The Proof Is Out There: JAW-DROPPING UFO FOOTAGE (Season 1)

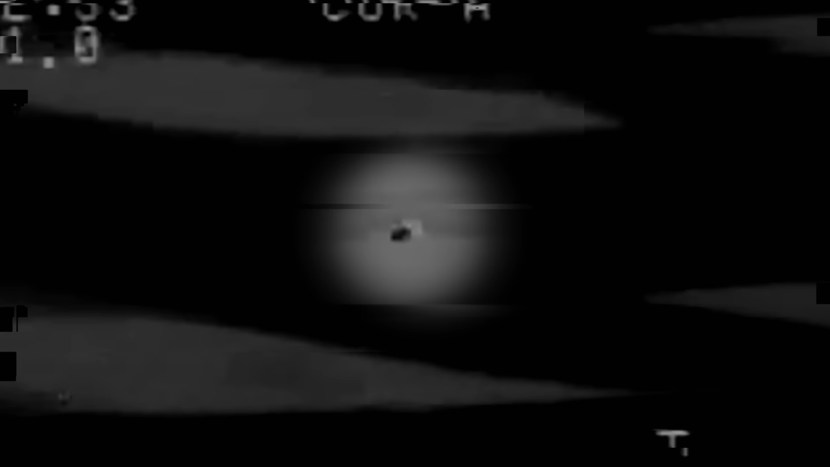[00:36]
It appears to be a metallic sphere moving fairly quickly around the airport.
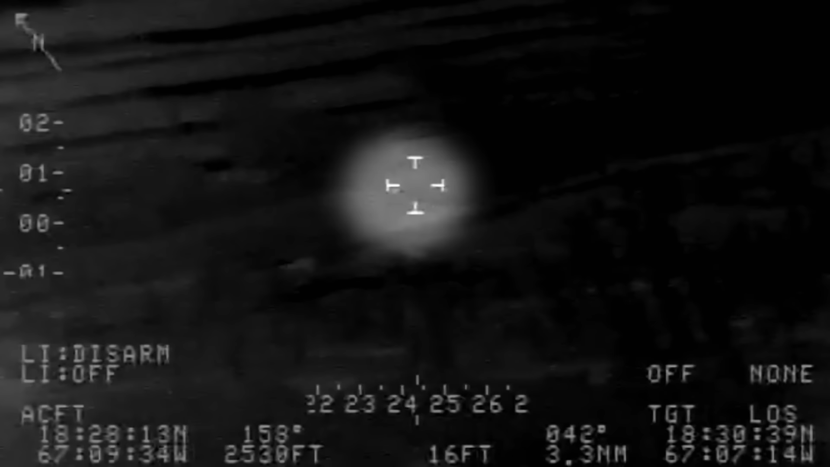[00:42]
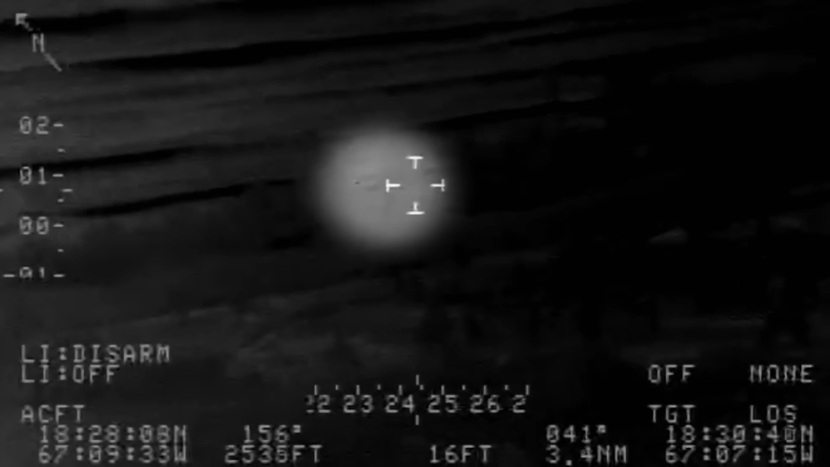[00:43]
Then it heads out over the ocean where it does something truly unexpected.
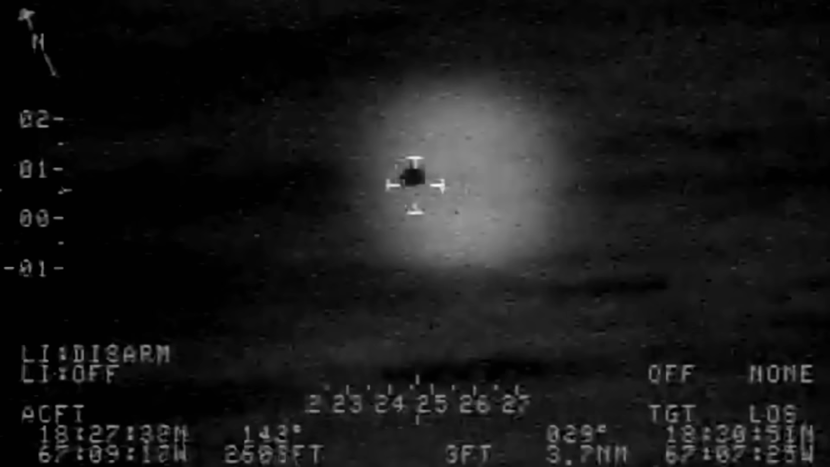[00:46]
Did you catch what happened? Let's zoom in.
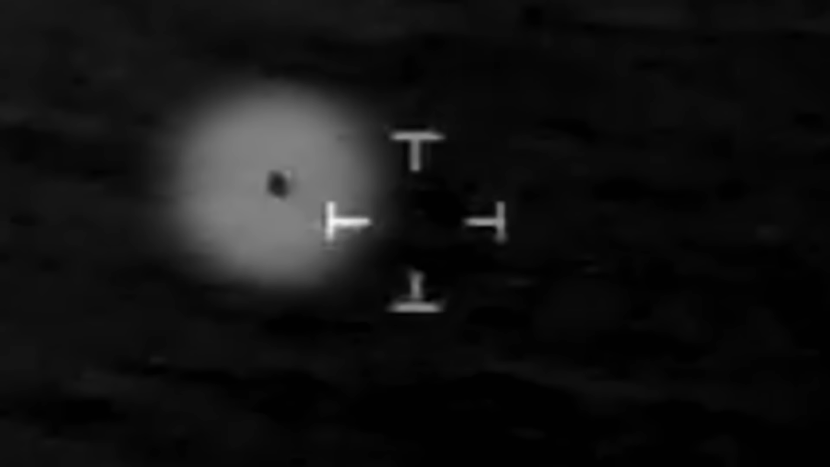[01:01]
Even more bizarre, the object then splits into two separate craft.
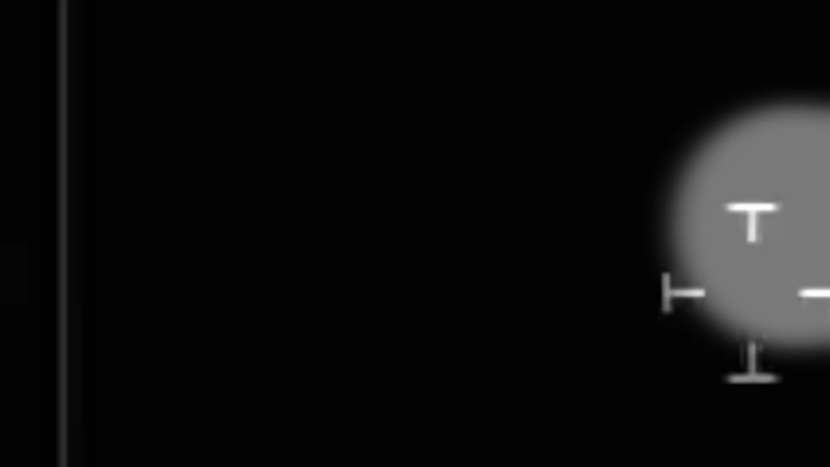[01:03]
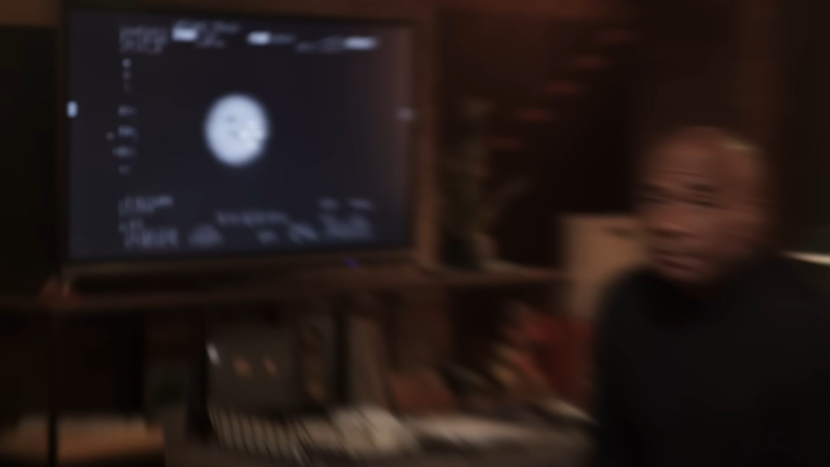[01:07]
And people, there is no known Earth technology that can do that.
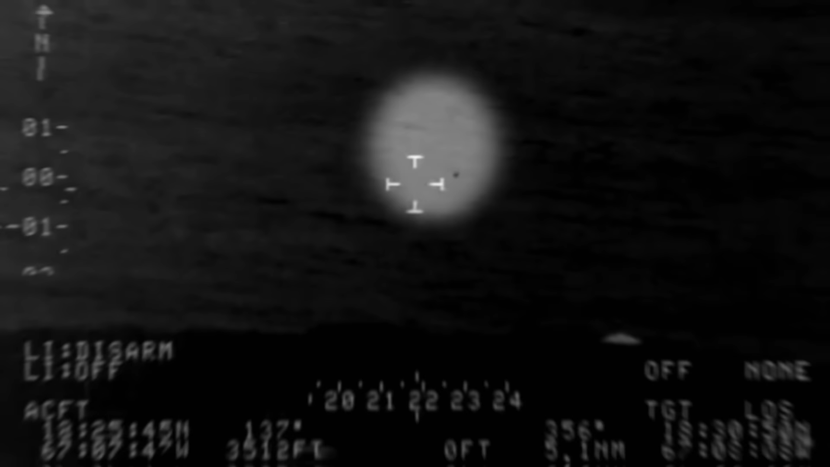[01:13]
After nearly four minutes, the object disappears from view.
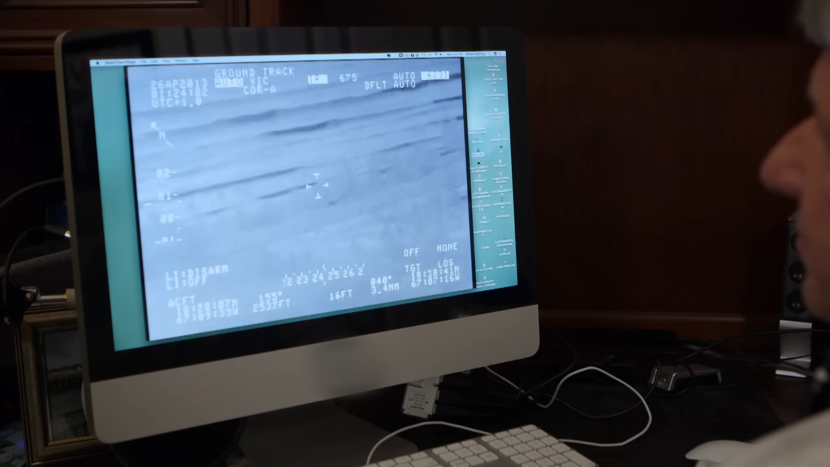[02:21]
First question, is the video real?
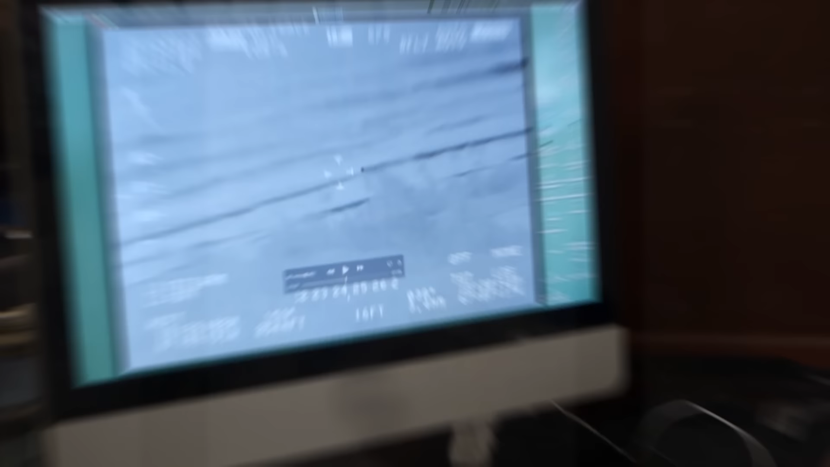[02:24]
The telemetry you see on the screen showing GPS
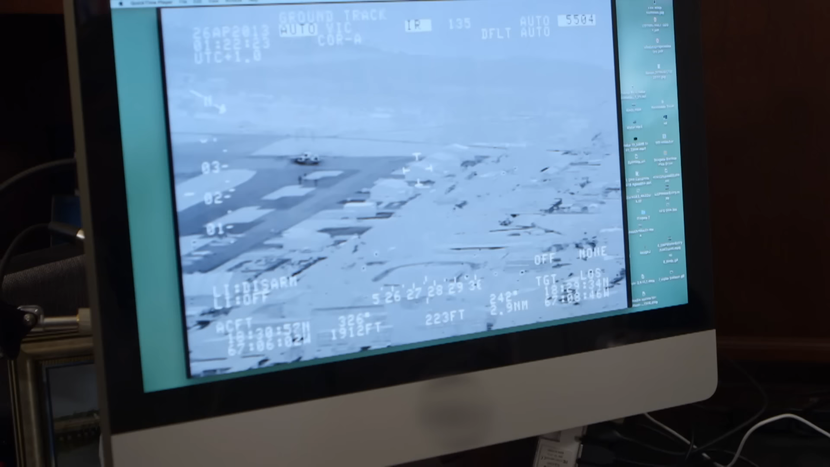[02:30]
location identically matched what you had with radar.
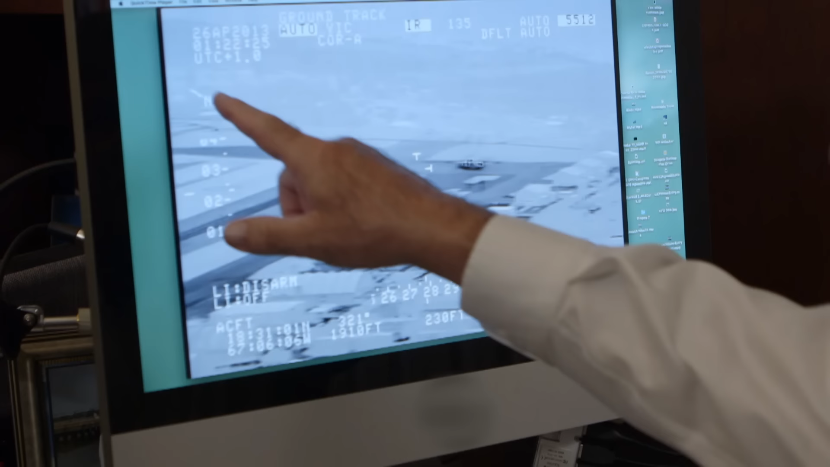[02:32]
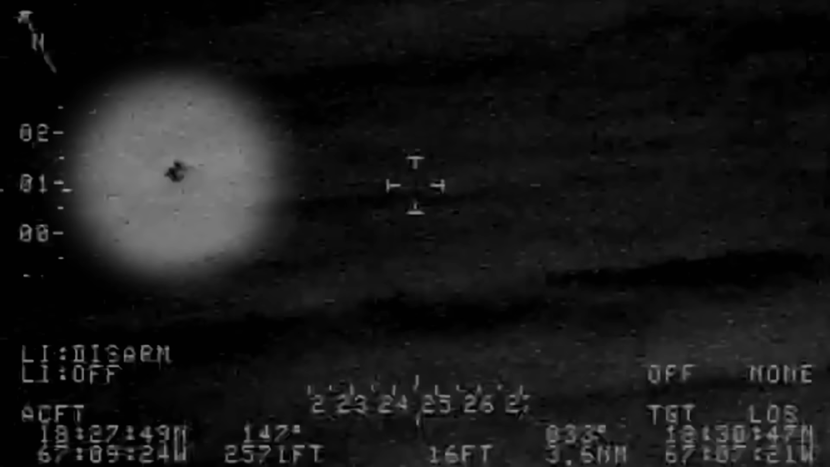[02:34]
So there really was an aircraft.
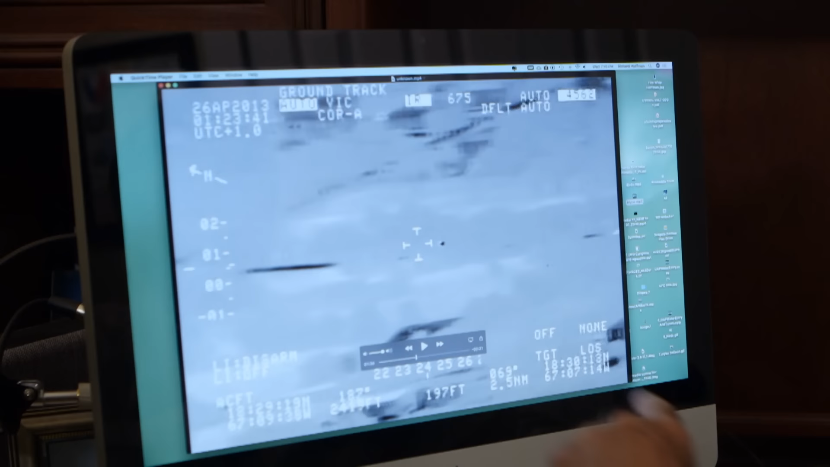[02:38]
Next, Hoffman's team determines the object's temperature to help identify it.
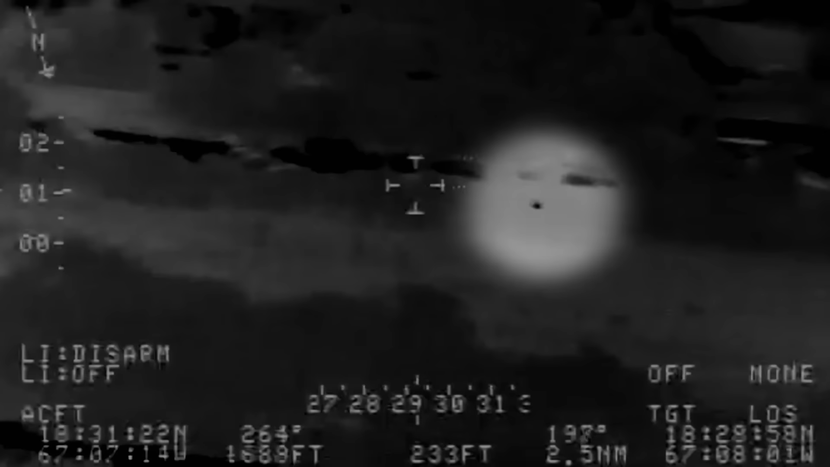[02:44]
They compare the heat signature of the craft to some cows on the ground in this frame at the top of your screen.
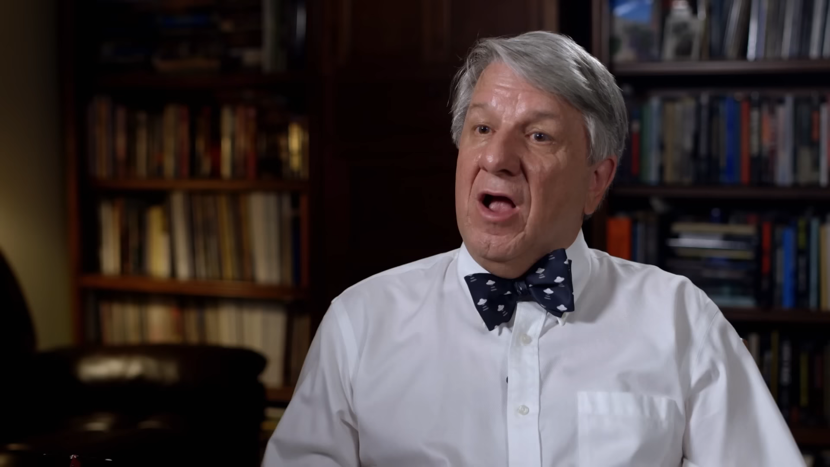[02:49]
We broke the video into 256 shades from white to black,
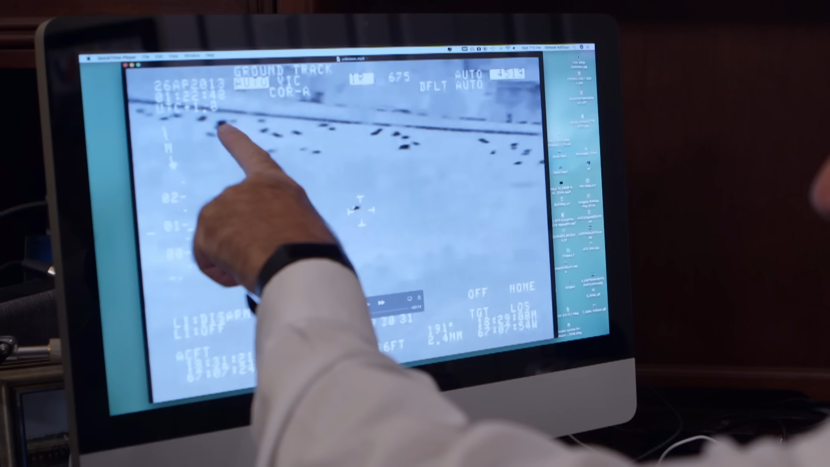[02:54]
all different shades of gray.
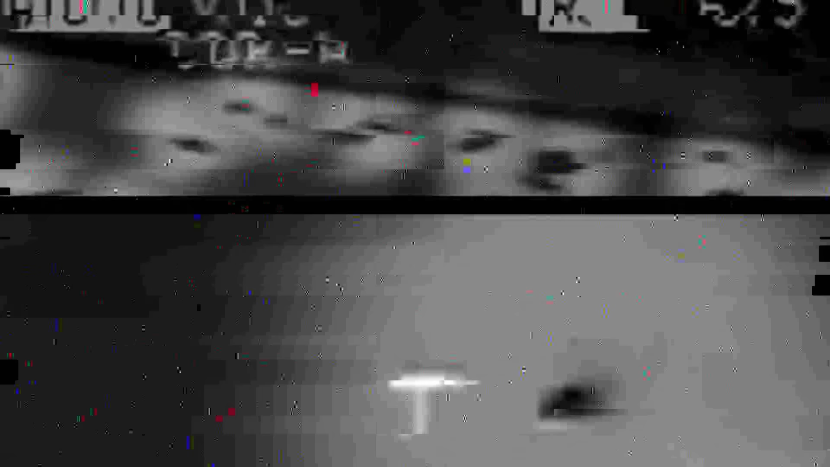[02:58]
And we were able to match that up with the temperature of the cows to match the temperature of the object.
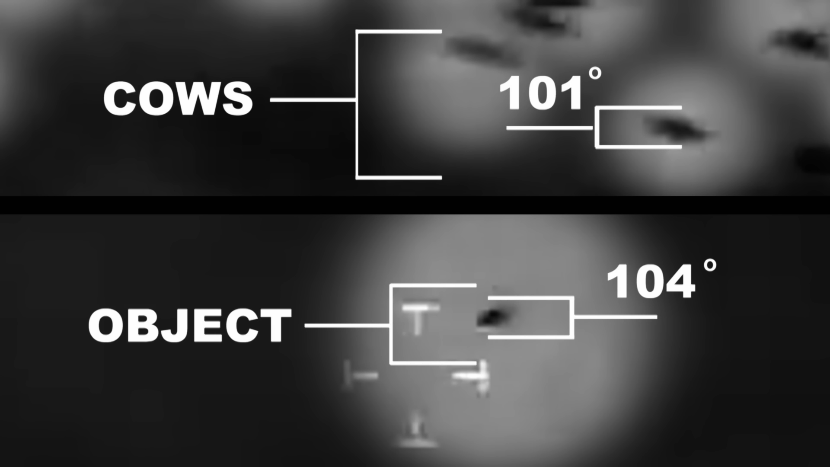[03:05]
The object was roughly at about 104 degrees. Right away, that eliminates a jet engine, which emits exhaust 15 times hotter.
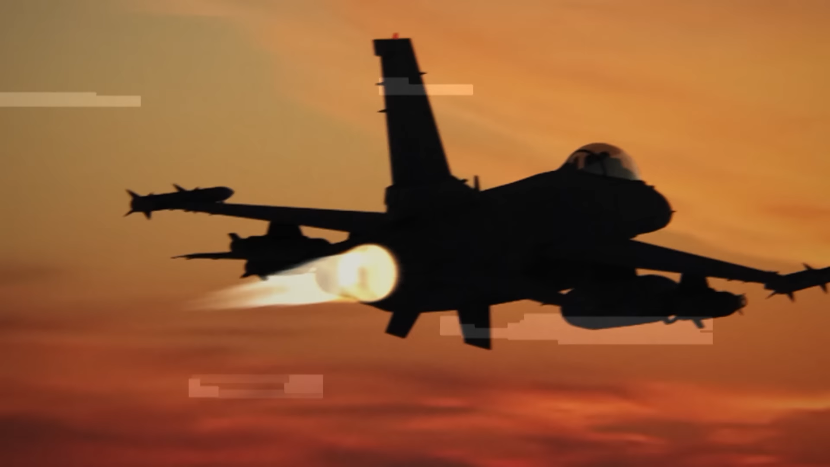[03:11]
The thermal signature doesn't match anything that we know now.
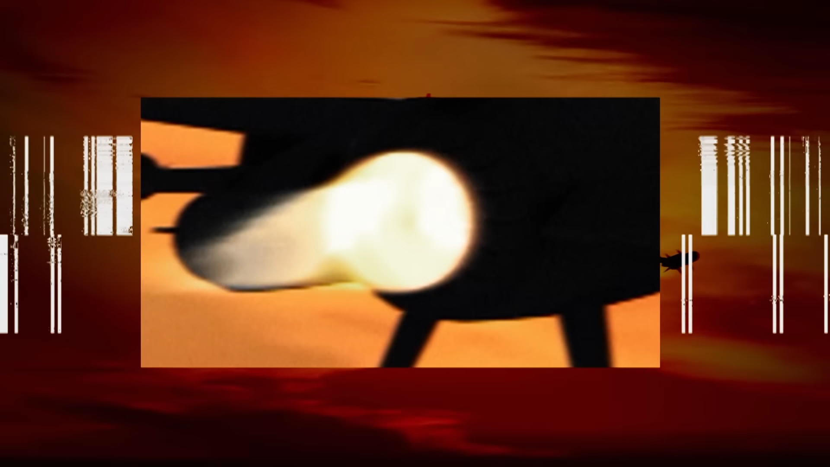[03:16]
And there's no sign of any kind of, like, propulsion system on us.
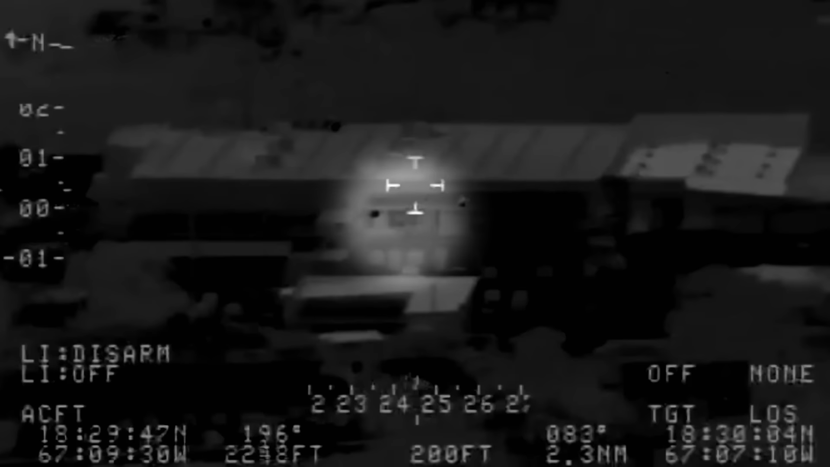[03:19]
Then they figure out the object's size using this frame, when the object goes behind a light post two pixels wide.
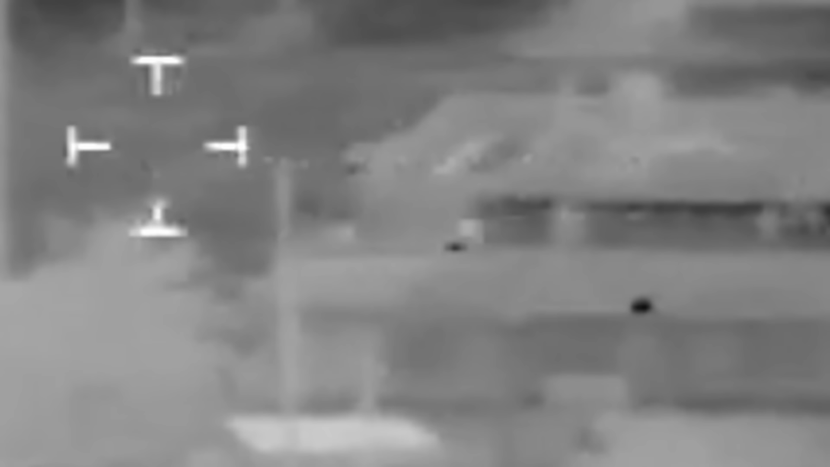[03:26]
Okay. Well, the object went behind it and was blanked out.